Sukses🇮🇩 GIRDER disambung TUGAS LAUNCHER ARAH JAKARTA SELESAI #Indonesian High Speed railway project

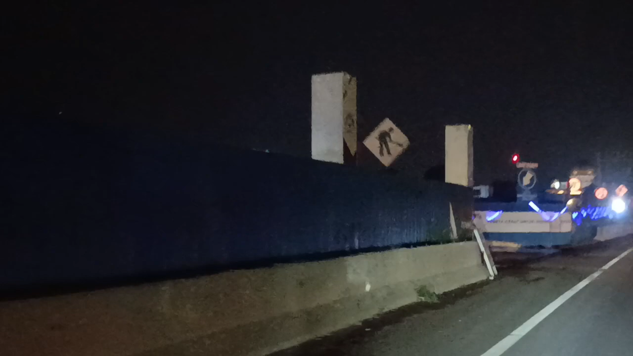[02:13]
Kita coba. Di area ini sudah mulai masuk ke tanah atau ke bawah jalan tol ini.
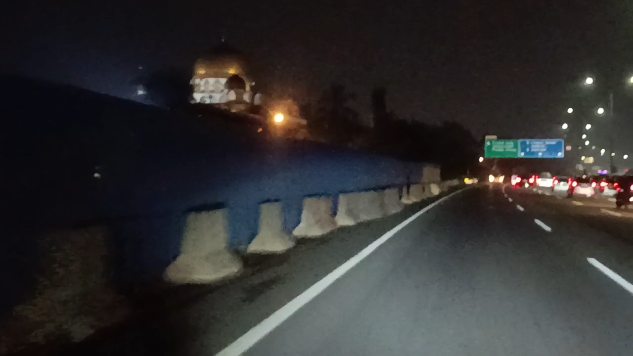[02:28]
Nanti kita bisa melihat posisi di mana terowongan ini tembus.
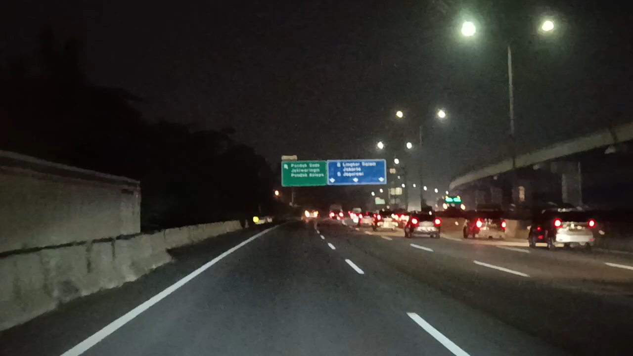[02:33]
Pembangunan tunnel satu ini yang berada di bawah jalan tol Japek ini nantinya akan keluar di area Halim.